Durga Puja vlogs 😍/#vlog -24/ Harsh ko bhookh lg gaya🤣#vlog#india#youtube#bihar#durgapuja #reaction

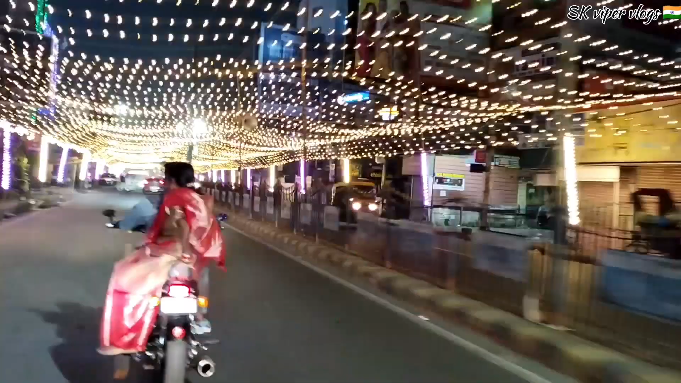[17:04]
लाइटिंग देखो भाई, ये बोरिंग रोड चौराहा का है भाई,